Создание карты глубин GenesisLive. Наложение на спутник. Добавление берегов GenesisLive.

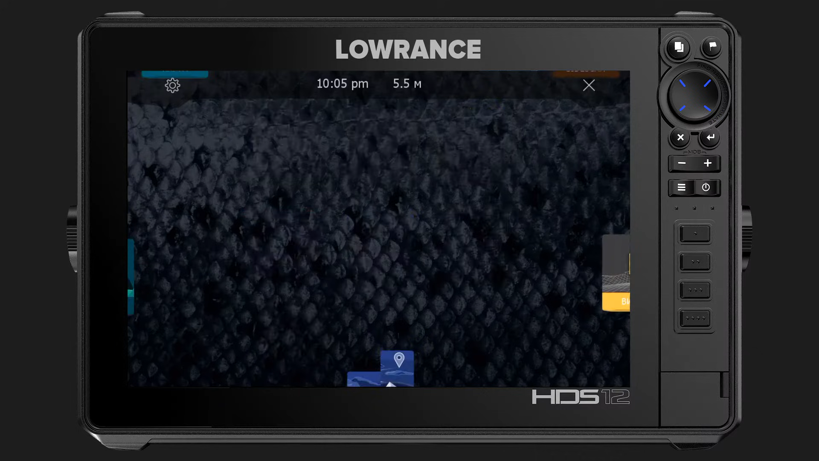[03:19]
Дальше переходим больше опции источники карты и выбираем скачанную нами карту. Возвращаемся назад. Параметры карты и теперь здесь стала доступна опция затенения. Глубина 1, глубина 2. Глубина 2 позволяет вам настроить и отделить определенные интересующие вас диапазоны глубин.
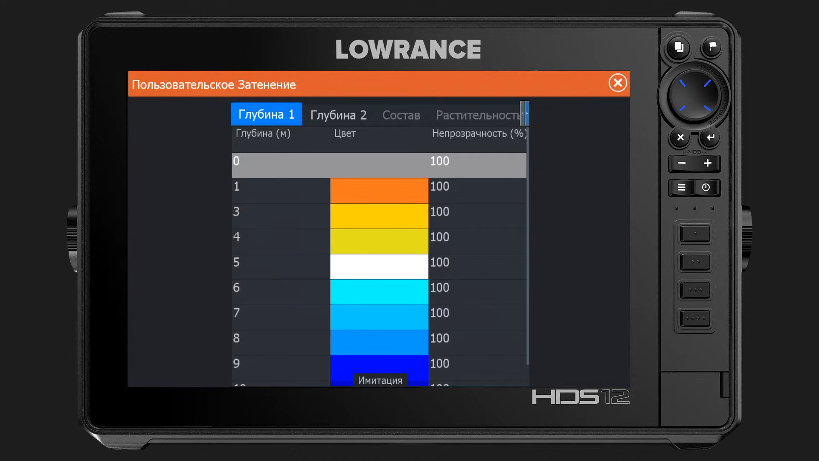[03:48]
В основном пользуемся глубиной 1. Далее для определенной глубины в метрах мы указываем цвет, который будет ее отображать. И после настройки карта стала более читаемая.
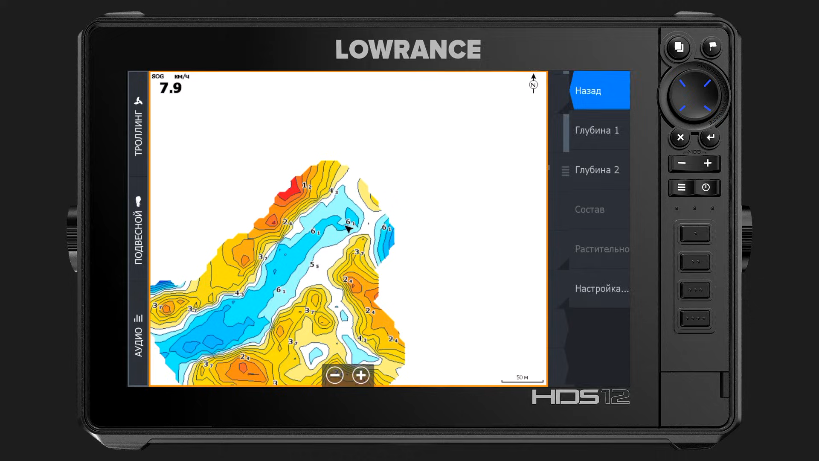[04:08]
On screen: speed 7.9 km/h
Теперь мы можем перейти к созданию спутниковой карты.
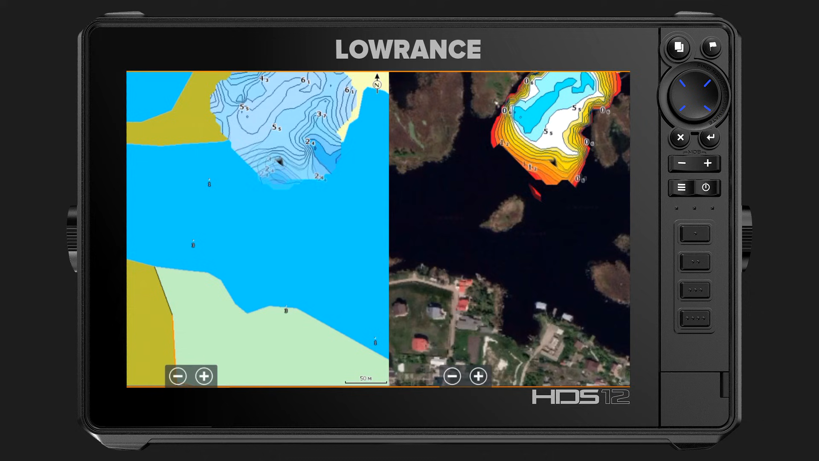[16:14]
Проделав выше указанное действие мы видим результат. Мы навесли карту глубин на снимке со спутника. Добавив береговые линии Genesis Live перестал перекрывать часть суши. В следующих выпусках мы затронем основы работы с рифмастером. Покажем как создавать карты водохранилищ до затопления. Спутниковую карту меляков. И как загрузить данные карты не только в эхолот, а и ваше мобильное устройство. Если видео было вам полезно, поддержите молодой канал лайком и подпиской.
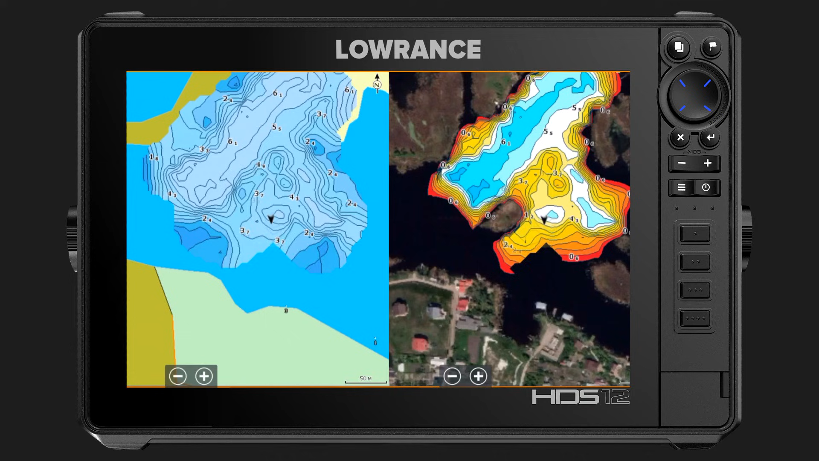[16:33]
А мы в свою очередь будем радовать полезным и интересным контентом. До новых встреч. Ну и конечно же ссылки на все используемые программы в описании.